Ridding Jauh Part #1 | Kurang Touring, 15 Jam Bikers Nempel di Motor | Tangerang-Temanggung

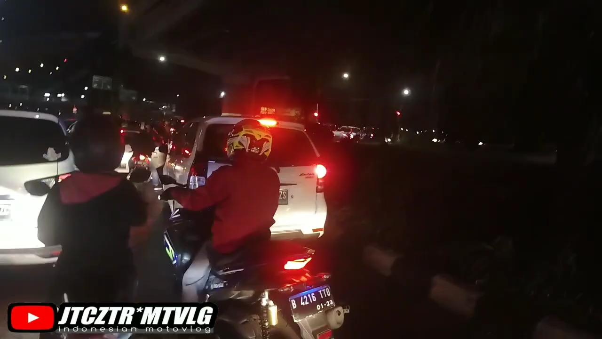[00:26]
Jadi kita mau ke Kalimalang. Kita mau ke arah Kalimalang.
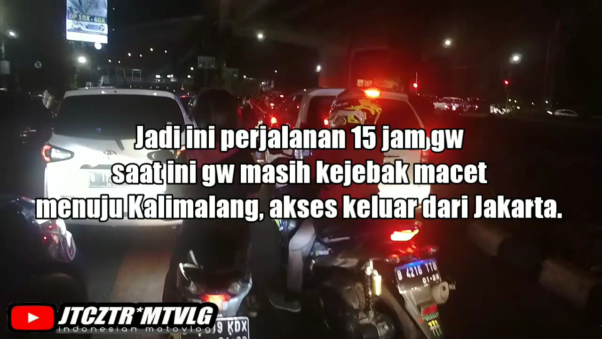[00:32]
Dan kita ngambil jati pelang itu ke arah Kalimalang. Nah, kita udah di Kalimalang.
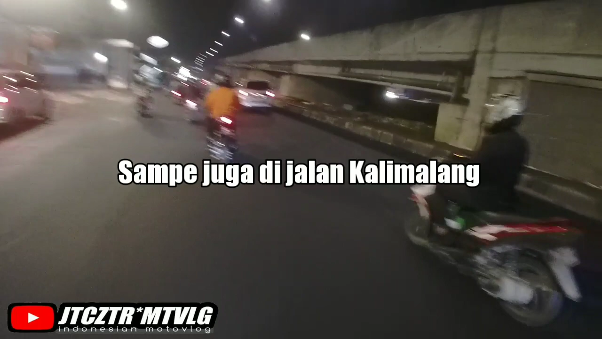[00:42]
Pokoknya gue tau gue yang pinggirnya kali ya gini udah Kalimalang. Karena ini jalan terlegend buat keluar dari Jakarta.
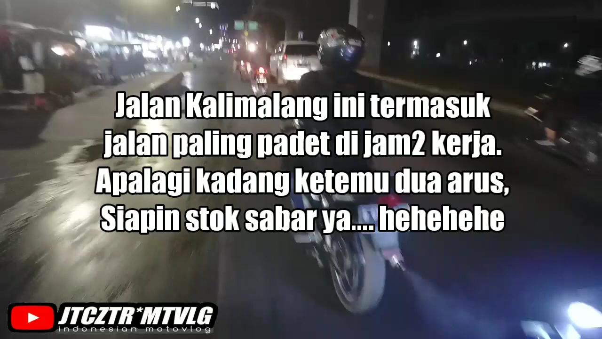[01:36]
Lalu lalang orang itu masih banyak.
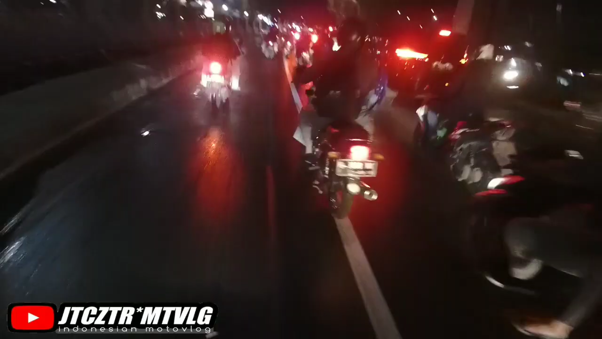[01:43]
Kalau lewat sini tuh jangan pas hari-hari kerja, atau mungkin nunggu jamnya, nunggu jam-jam apa, jam-jam setelah buat jalan itu. Gue nggak nyaranin buat ngebut, cuma